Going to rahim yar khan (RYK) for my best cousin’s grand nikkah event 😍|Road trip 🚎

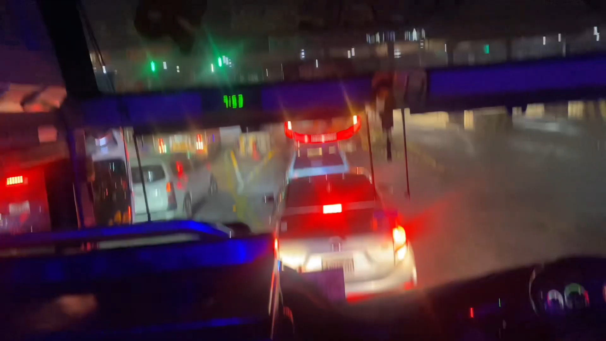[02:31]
فائنلی ہم لوگ اس ٹائم پہ لاہور
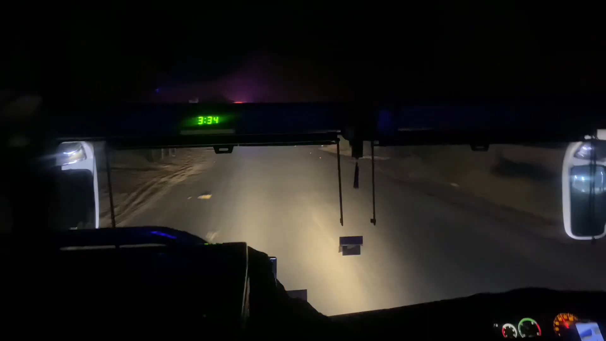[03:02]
پہ اور یہ موٹر وے پہ تھے ہم لوگ اس ٹائم اور اب
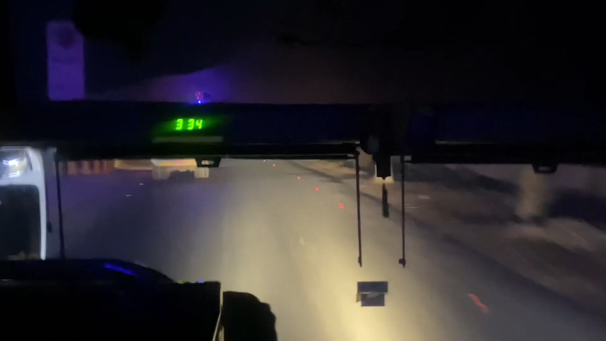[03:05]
میں آپ کو یہ رات کے ساڑھے تین بجے دکھا رہی ہوں یہاں پہ ہم لوگ رہیم یار خان پہنچ چکے تھے یہ
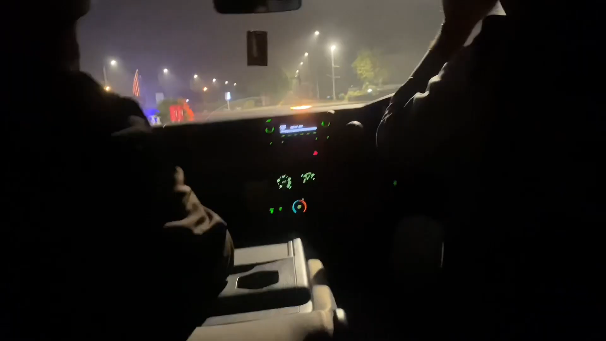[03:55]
کے ساڑھے چار بجرے تھے اور ہمیں جو ہے وہ کزنز وغیرہ لینے آئے ہوئے تھے اور ہمارے ساتھ جو ہے وہ پھپو وغیرہ کی فاملی بھی گئی تھی جاتے ہوئے آتے ہوئے وہ لوگ